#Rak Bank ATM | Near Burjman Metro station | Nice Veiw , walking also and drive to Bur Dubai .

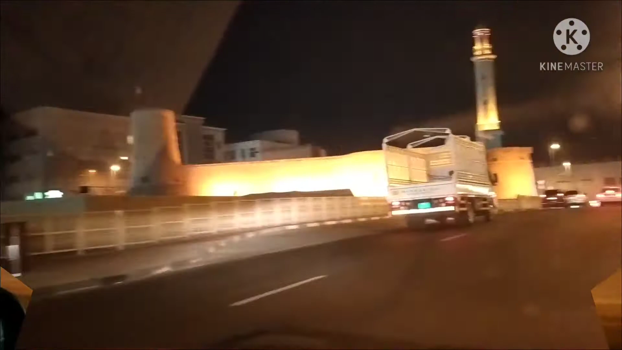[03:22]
ہم آگے لیفٹ سائیڈ پر جونس ہے نا دبائی میوزیم ہے سامنے
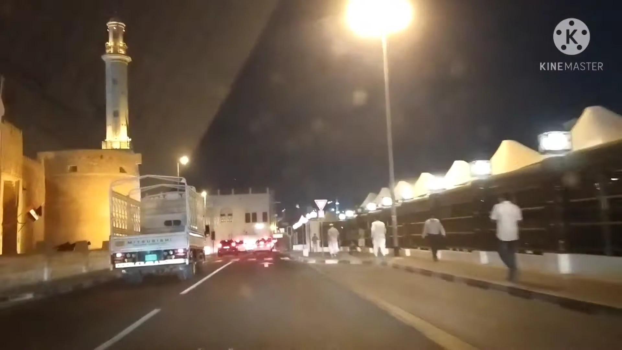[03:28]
گرینڈ موسک ہے اس طرح کر کے
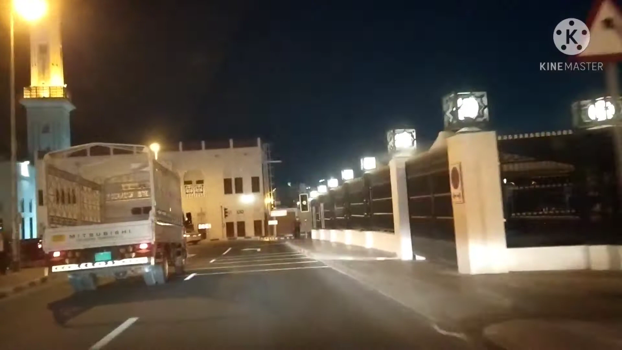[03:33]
پاس ہی ہے بھائی واپٹ تھوڑا سارا ٹائم لگتا ہے گاڑی بغیرہ کے اوپر تو بندہ آبی